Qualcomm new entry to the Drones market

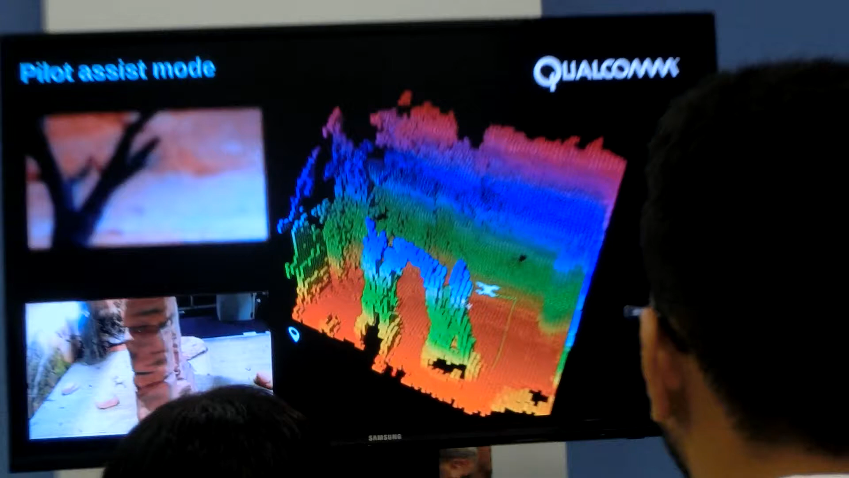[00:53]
Yeah, so it's doing obstacle mapping and path planning around that for avoidance.